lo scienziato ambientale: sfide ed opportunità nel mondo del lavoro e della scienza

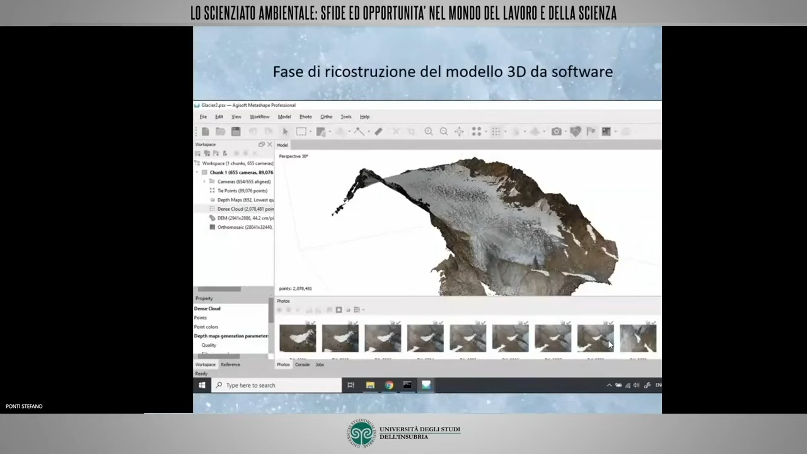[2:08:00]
dopodiché questa nuvola di punti viene trattata in diverse maniere ad esempio due dei prodotti fondamentali di questa nuvola di punti quindi da questa analisi fotogrammetrica sono le ortofoto e i modelli